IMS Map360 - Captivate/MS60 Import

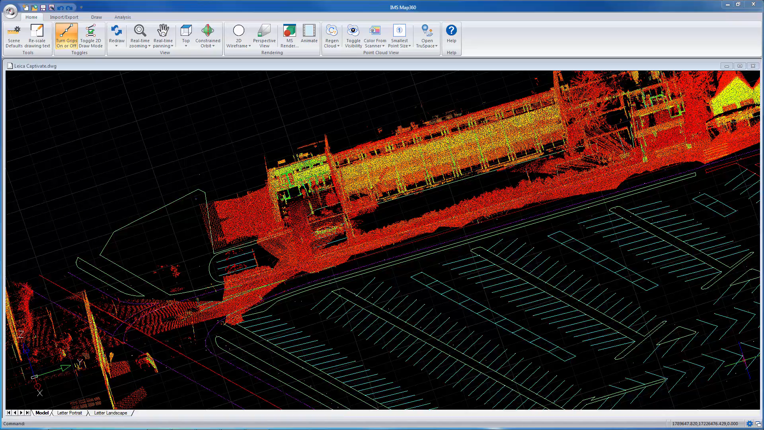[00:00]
Okay, we're going to show you how to import a Leica Captivate or Leica Viva project. So let's just create a new scene here.
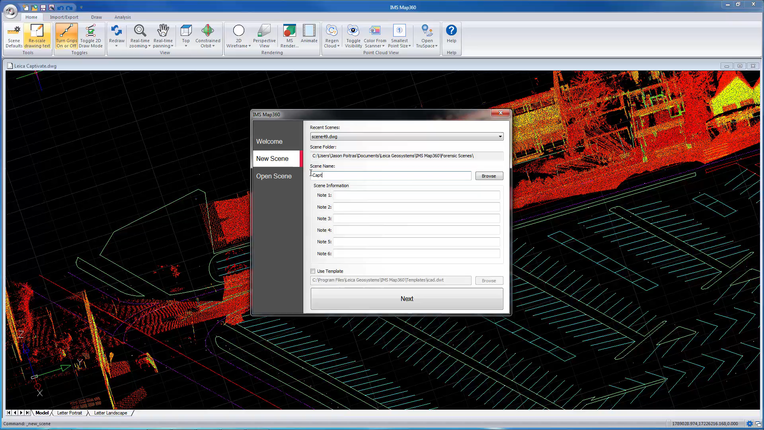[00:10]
Let's just call it Captivate 2.
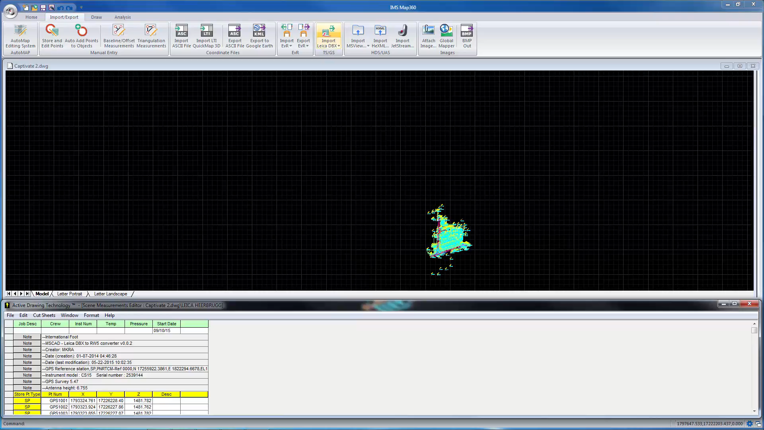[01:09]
So just like Evidence Recorder, redo import all the measurements from the DBX project so you can see all your side shots, stakeouts, resections.
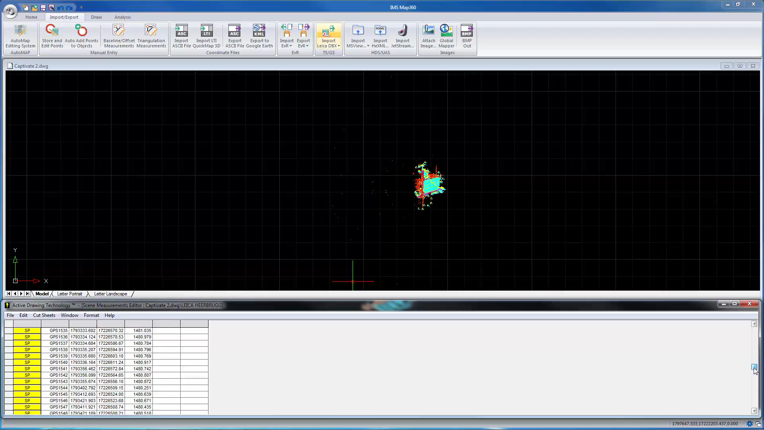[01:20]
You can print that out if you need to. Let's just maximize this here.
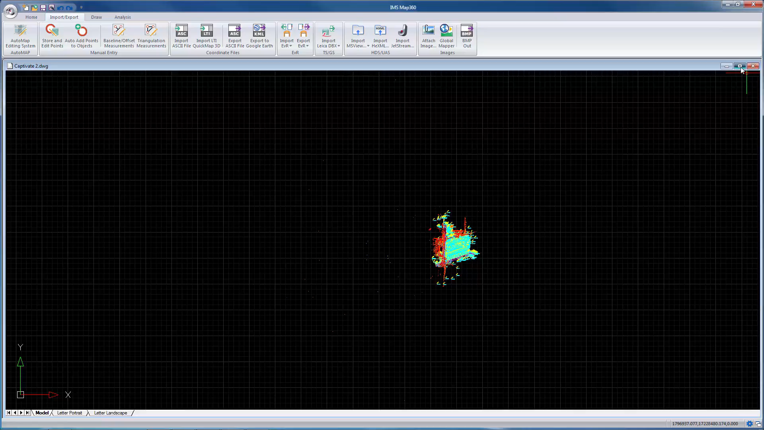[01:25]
If we zoom in,
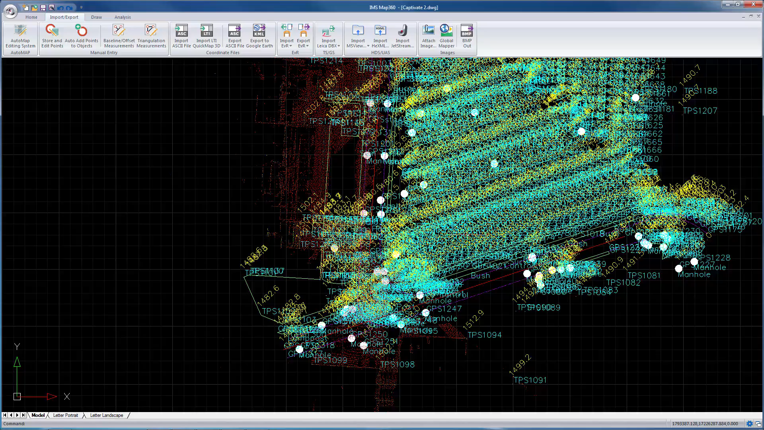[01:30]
my text is a little big so I'm just going to make that smaller. So you can see again the reason the line work is different colors.
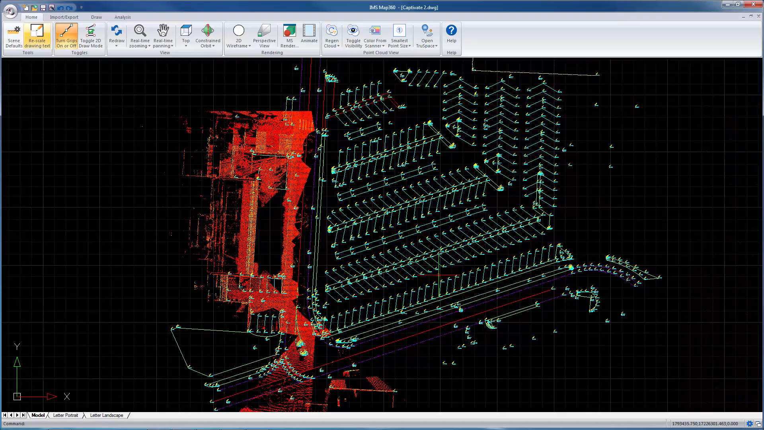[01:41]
That's because based on the feature code or how the point was coded, our system automatically layered the line work for us.
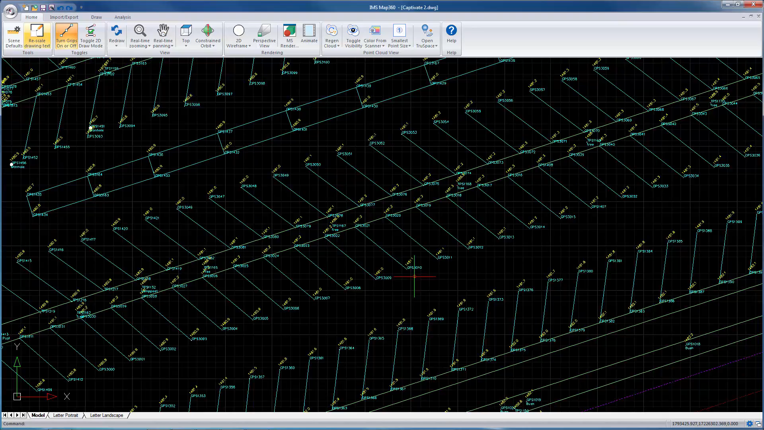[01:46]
It's also placed in this case here some symbols for the manholes.
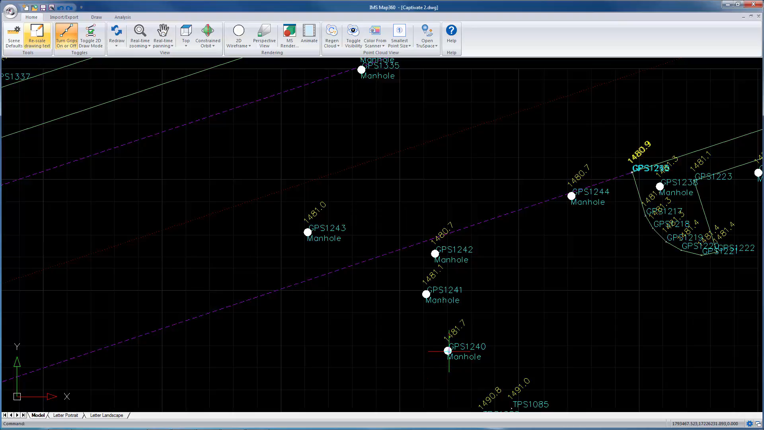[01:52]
You can go to your evidence log. These are all the evidence points that were measured.
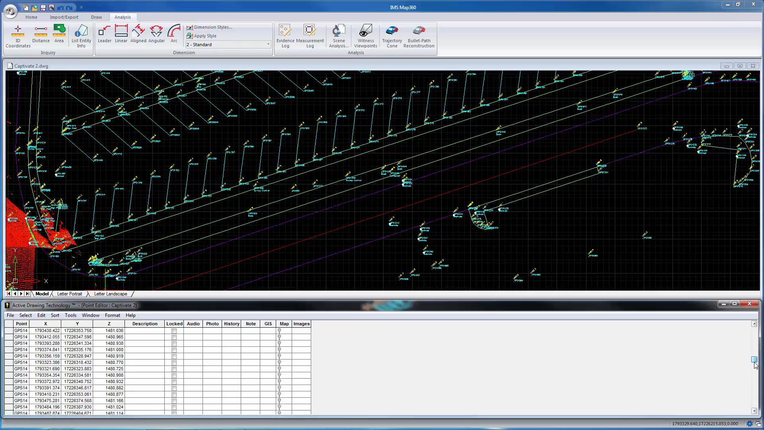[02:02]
Let me print that out if you needed to.
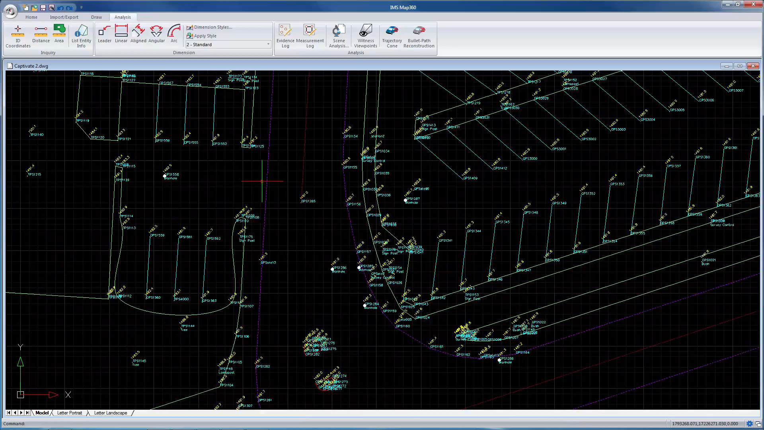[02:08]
And because we've got a point cloud in here, you can see it automatically regenerates as we zoom in and out.
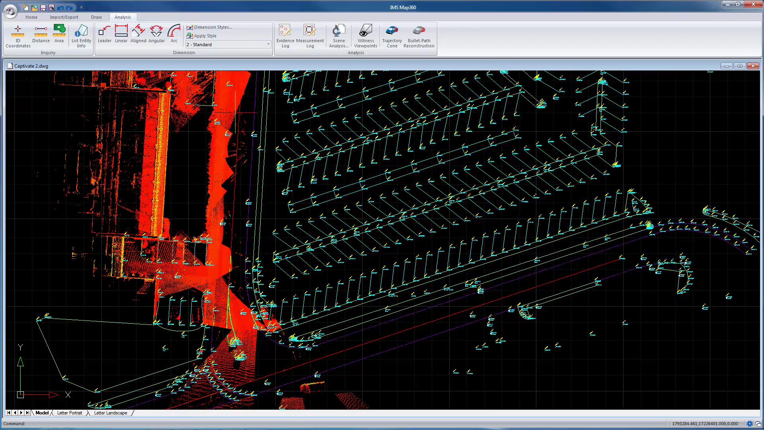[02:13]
When you go to rotate this,
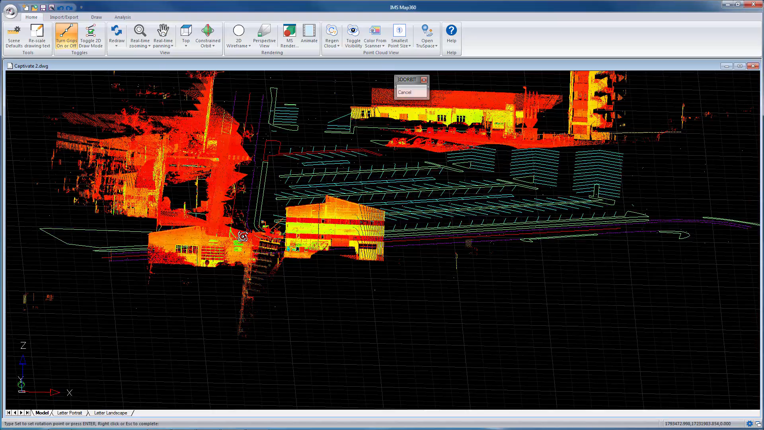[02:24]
you're going to see the line work is all at elevation in 3D
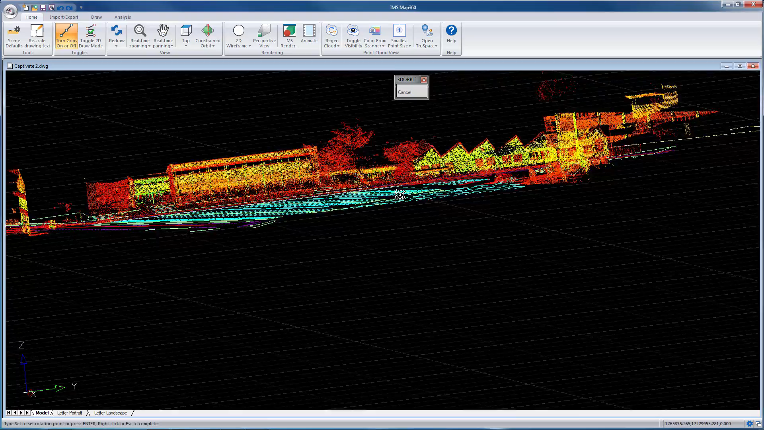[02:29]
space and that's because I had my automap set up to do that.